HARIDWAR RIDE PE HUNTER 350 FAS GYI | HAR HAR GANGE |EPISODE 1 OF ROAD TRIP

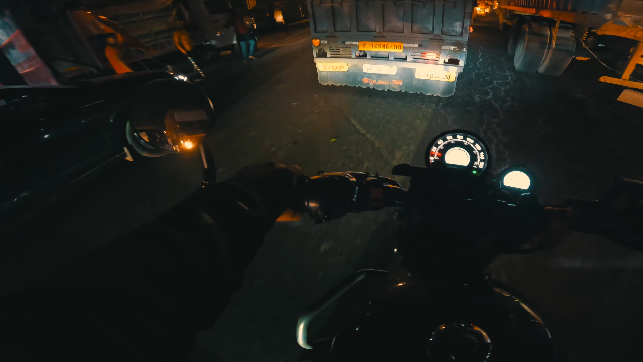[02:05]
अरे भाई भाई भाई ये क्या हो रहा है? अरे नवरात्रि चालू हो चुकी है भाई, इसी वजह से ये झांकी निकल रही है। क्या मस्त माहौल था यहाँ पे, मजा आ गया देख के। आराम से चलो भाई, चलो चलो चलो चलो।
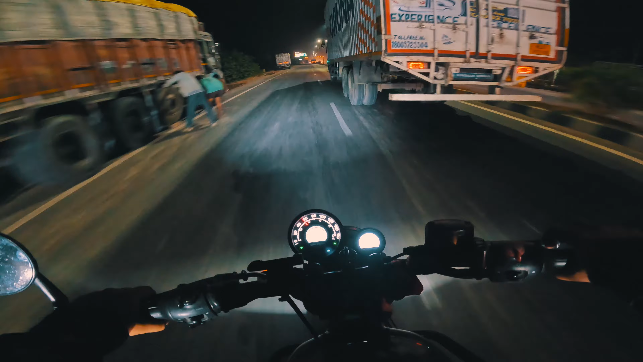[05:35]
इन ट्रकों से बच के चलाओ थोड़ा सा, ये कभी भी रोक देते हैं भाई। मेरठ 8 किलोमीटर बता रहा है, पता नहीं 8 या आगे कुछ मिट गया था शायद।
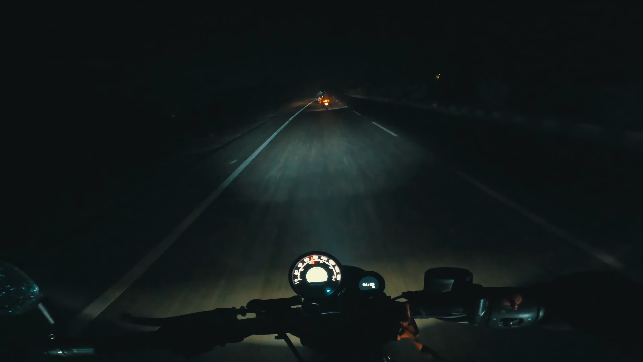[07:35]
देख सकते हो कितना कोहरा हो रखा है चारों तरफ, विजिबिलिटी बिल्कुल कम है और हम सब एक लाइन में चल रहे हैं, स्ट्रेट लाइन में। मजा आ रहा है बहुत। भाई पीटर भाई ये है आकाश और सूरज है।